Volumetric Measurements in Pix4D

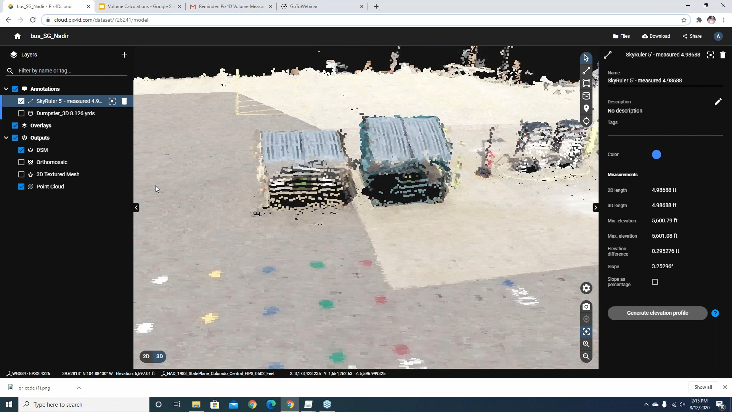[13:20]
data for the top and i do have some data for the side and the reason that the date the sides of these dumpsters are a little bit more sparse is i can see the name of this project is called bus underscore sg for single grid nadir and so all my images in this instance were taken from a nadir orientation certainly i would have gotten a more robust 3d point cloud generated from a double grid but i was just trying to do a quick data collection here and so what we can do here within the cloud interface is we'll notice on the right hand side we have a number of tools here and so the first tool we have will allow
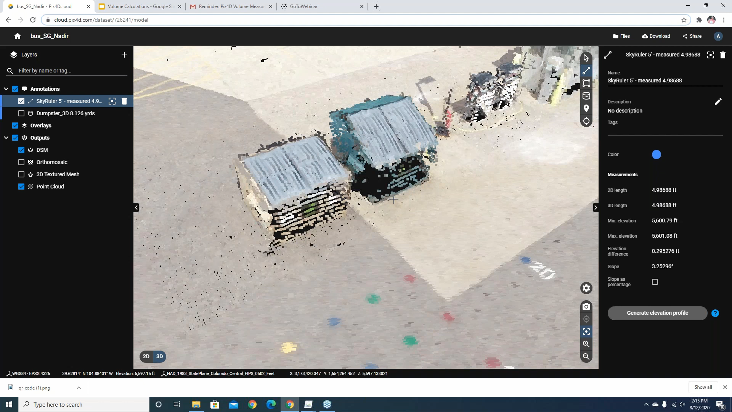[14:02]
us to make a measurement a linear measurement distance and so let's just do a quick test of that if i do a linear measurement distance along the front of my dumpster here i see that comes out at five point it was there just a second ago
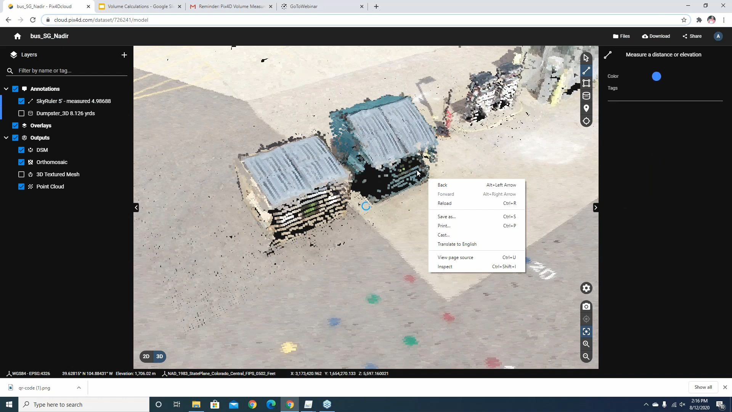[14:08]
my screen is doing some odd driving here on its own let's try to do that one more time we're going to zoom back in
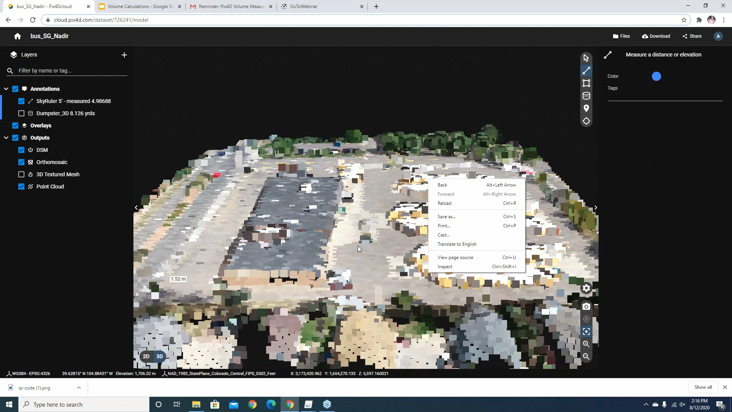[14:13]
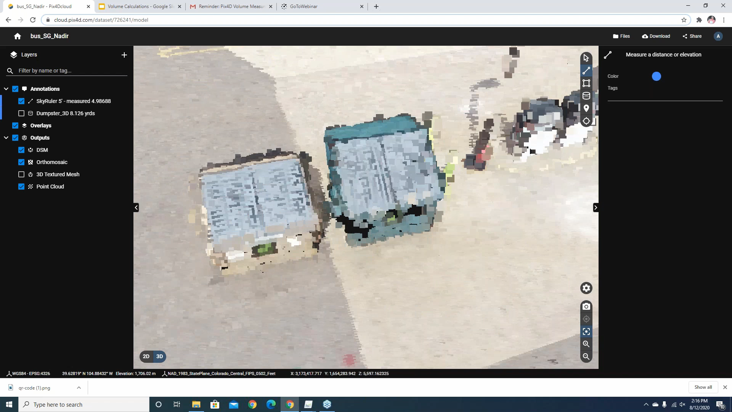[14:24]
hmm let's try that one more time here i'm going to use the drawing tool left click to start drawing moving my mouse over to the right and then when i'm done i right click to complete and i seem to be experiencing
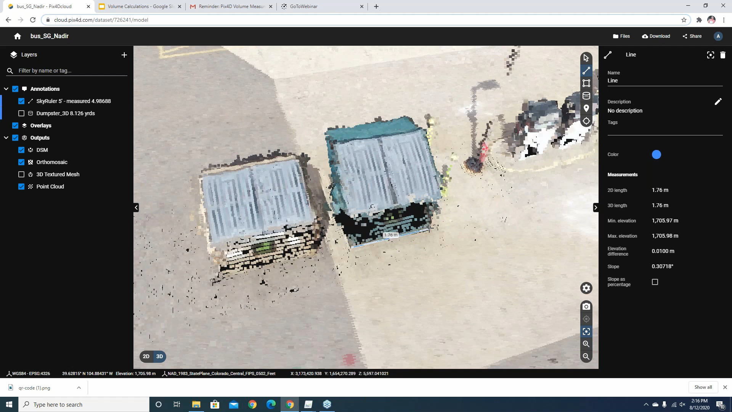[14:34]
some odd refresh rates here on my cloud today let's try that one more time
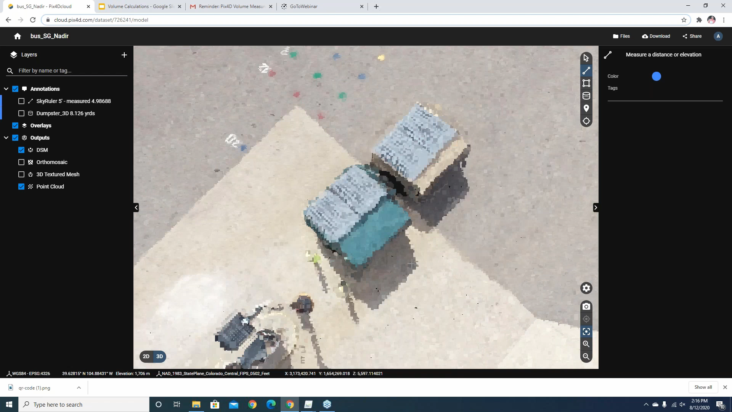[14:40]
apologize for this snafu so just trying again to do a test measurement along the okay well let's bypass the linear measurements
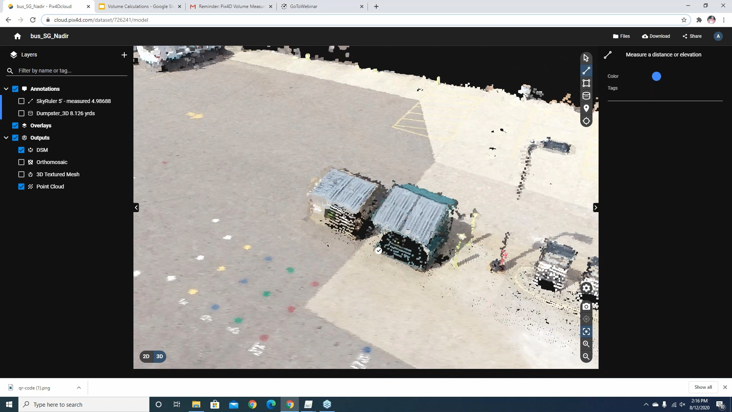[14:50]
for some reason the cloud seems to be giving me some fits here today let's just go ahead and do the volume calculation so the volume calculation you'll notice there is a cylinder type icon in the tools box here and so with that cylinder type icon i can click on
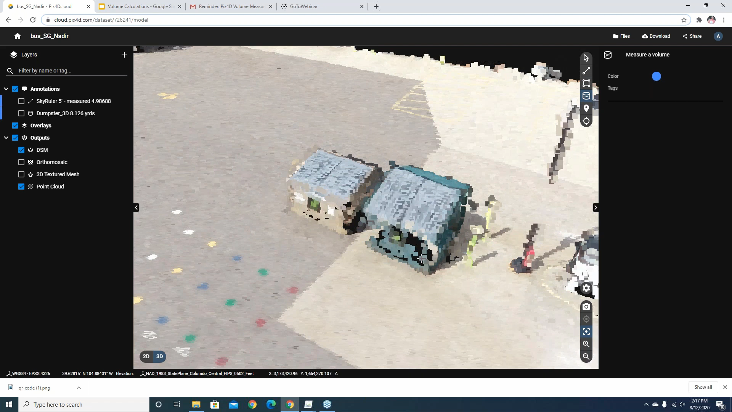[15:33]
let's try this one more time here we're going to orient the cloud so i can kind of see the base area that i'm trying to measure let's try to start from the back of the cloud here the
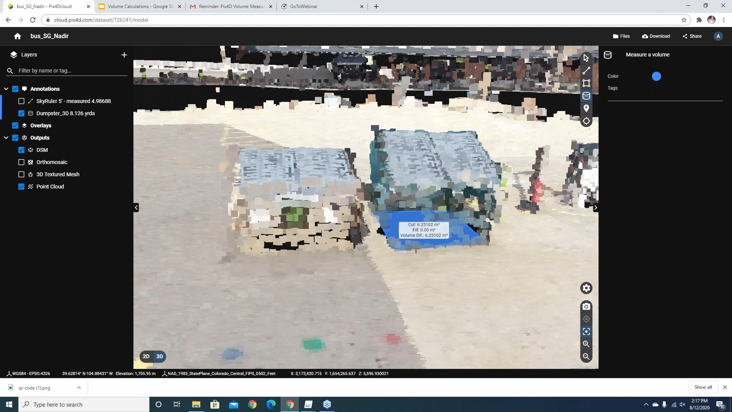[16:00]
see here it looks as if somebody has created a cut fill volume there turned one on and i created this one earlier this cut fill volume i digitized the base here by clicking left click left click left click and then
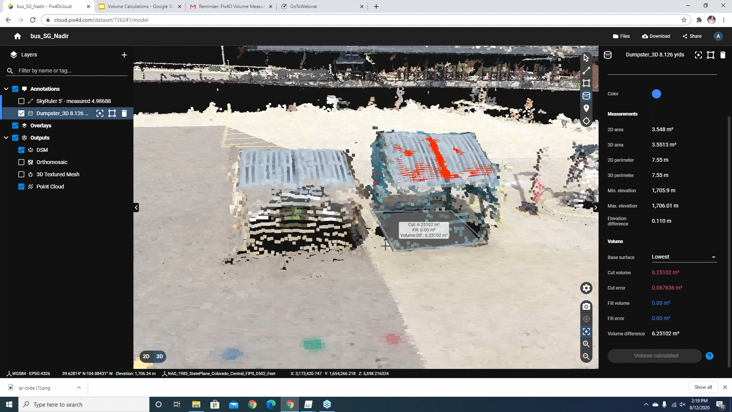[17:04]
um six five meters here and we can the values of this came out to be when i did my measurements i came out with right at eight point one two six yards or right within the advertised element but i have some issues here today i apologize let me go ahead and switch out from the cloud interface i'll continue to let you folks work in this cloud interface i'm going to step over and open up a version of this that i have on the desktop and see if i can't interact with that while you guys where everybody else who's on the webinar works with the cloud data so here if we
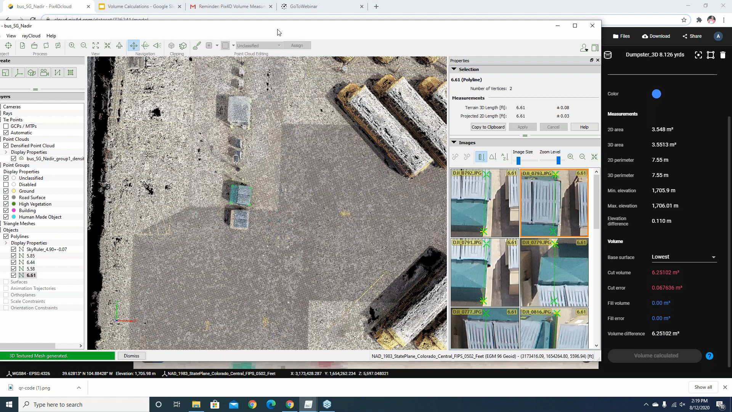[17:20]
look at our pix4d desktop data i have that exact same project area here and we can see i have my scale area my scale bar there are not scale bar i did a scale check on the sky ruler over
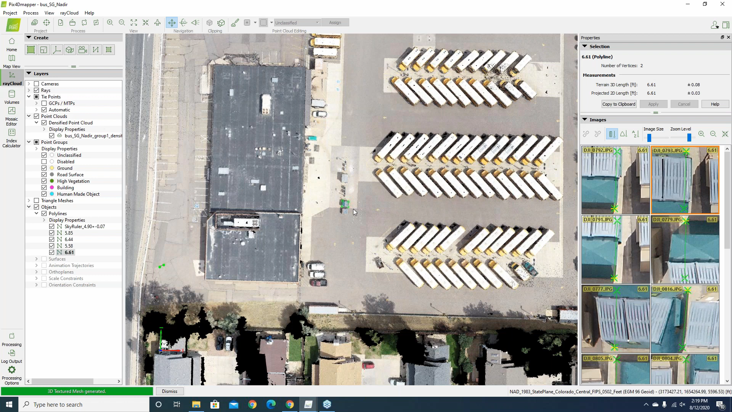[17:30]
here on the right and i can see that i got still a good measurement of that polyline initially here my sky ruler came out to be 4.9 meter or 4.9
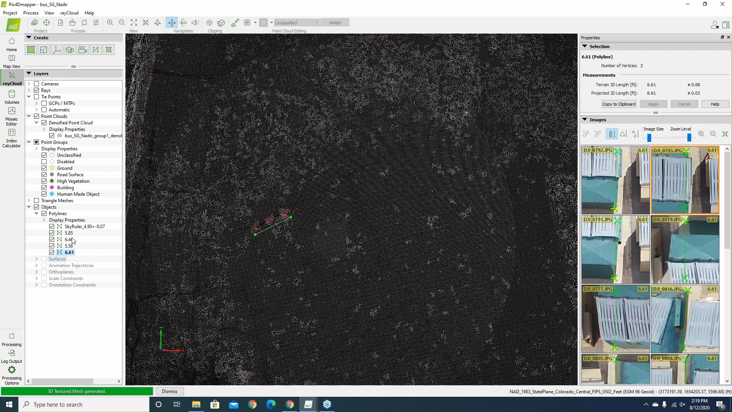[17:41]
feet in length and so if we move back here and check out the back of the area here
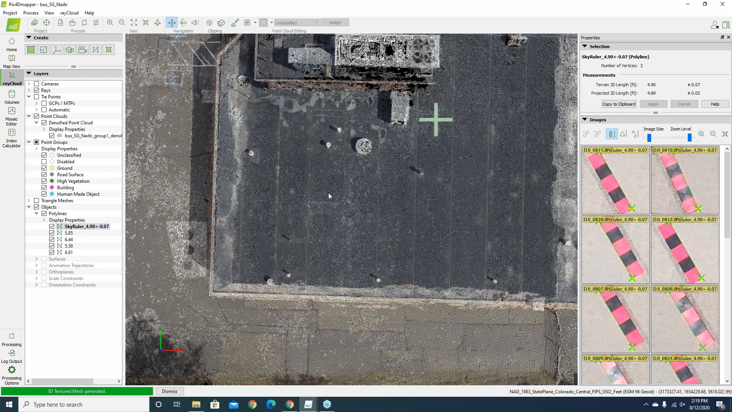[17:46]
where we have that dumpster we can zoom in and we can see in my point cloud here that i have my dumpster
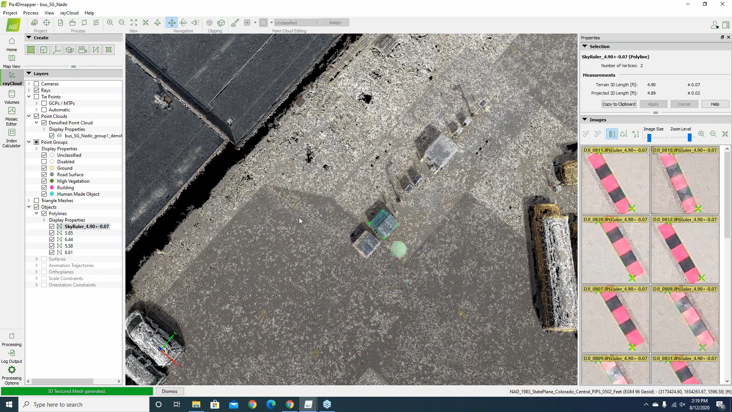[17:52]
data and i've already created a polygon along the bottom here and what i've done is i've actually gone
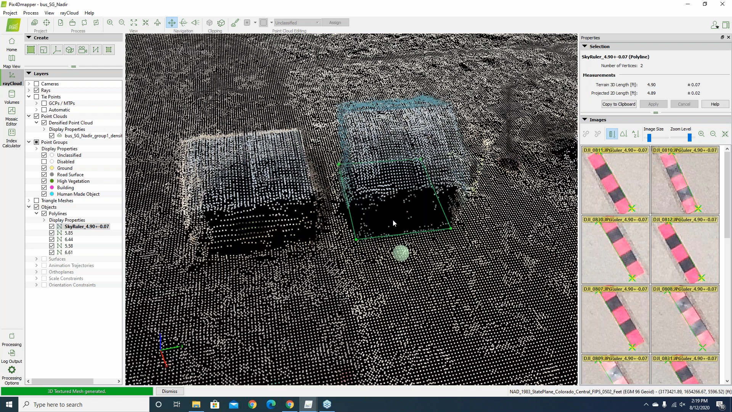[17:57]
through on my desktop and i've measured each of my faces and so i know that the width i'm getting along the back was at 5.85 feet along at the front i measured 6.4 5.8 and 6.4 so within the desktop environment you have instead of a set a list of tools in the right hand side we see we have a view on the left hand side here called volumes if i go into my volume view we'll still be within my 3d view here and we
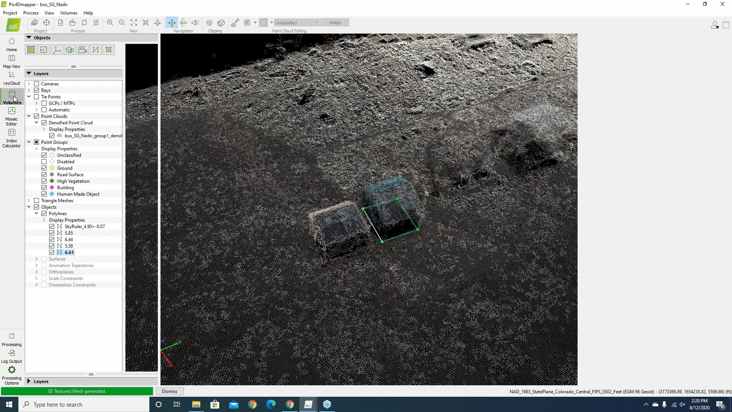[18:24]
can see then the volume that i calculated earlier for this dumpster comes up and we can see the volume there
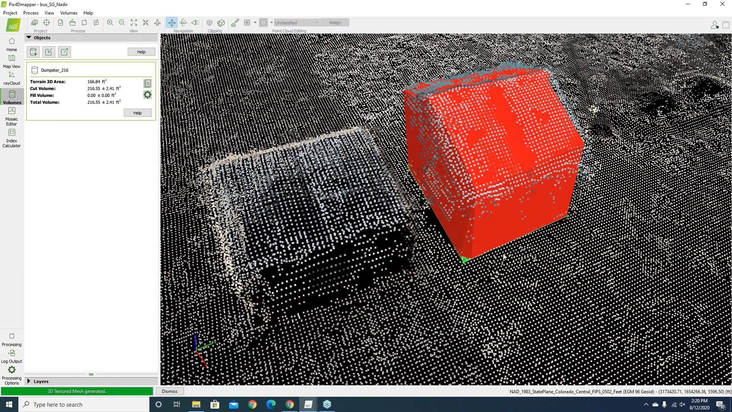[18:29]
in red and the red data that you're seeing now is the digital
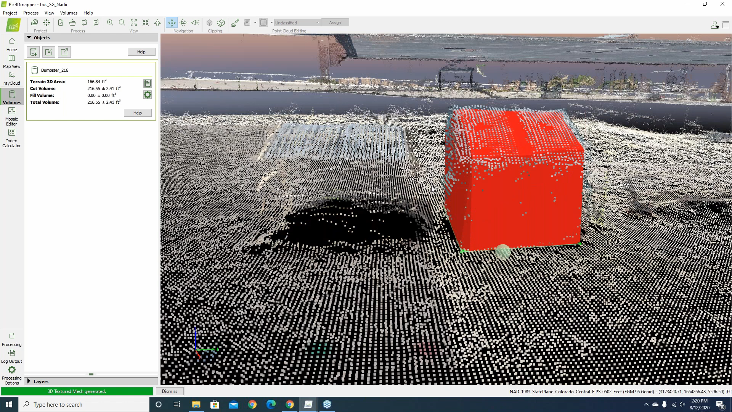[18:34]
surface model essentially or the terrain that's being calculated for the volume and my
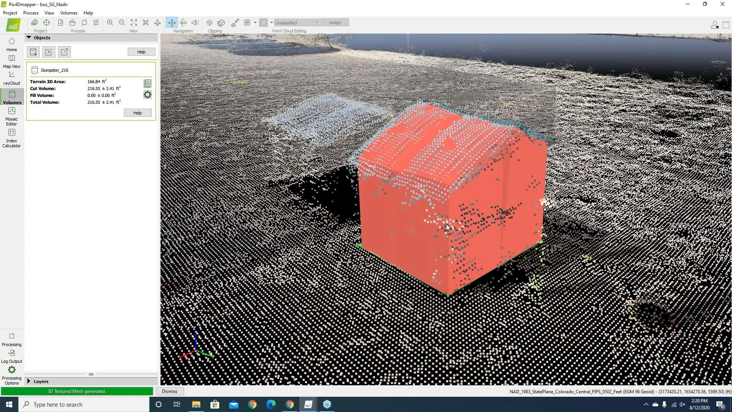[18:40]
volume calculation as i made these points on the ground here came out to be right at 2 216.55 plus or minus 2.41 feet cubed and
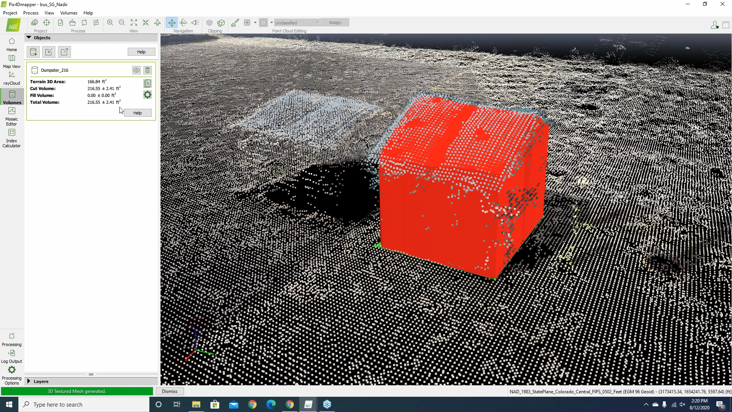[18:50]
so that was right with what i was looking for i was looking for 216 and it's very easy to draw a surface value here if i just use the eye icon here if i click on that i can turn it on
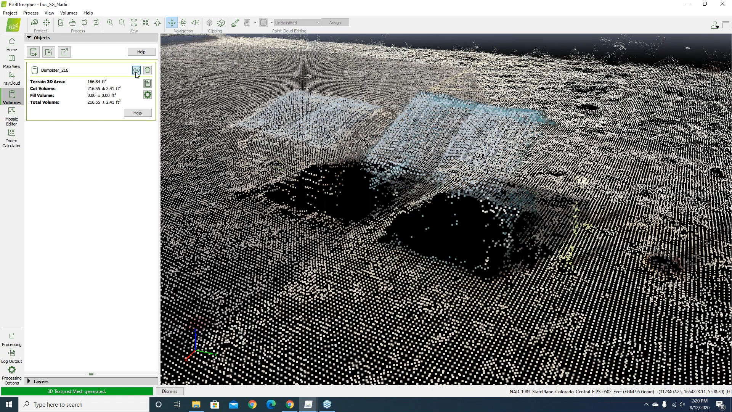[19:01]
and off and create a new volume now i'll just create a new volume by clicking on the volume tab there or button and then i can move my mouse here within the interface left click to start drawing come over left click for my next vertice move to the back right click oops i didn't mean to close that one so i close that a little bit sooner than i meant to so what i can do here is i'll just go ahead and delete that and let's try to do that one more time create a new volume left click left click move to the back left click and then once i get the final
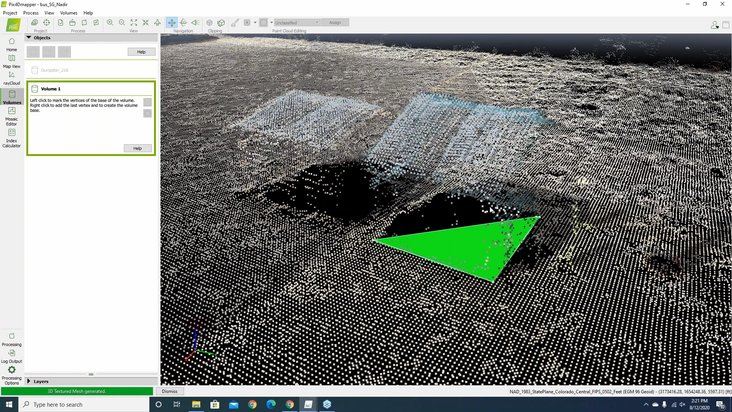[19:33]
vertice then i right click and now that i've defined this surface i can look and see that green surface there and that one actually looks fairly good it may not be perfectly level but now i can just use the compute function here and then the software computes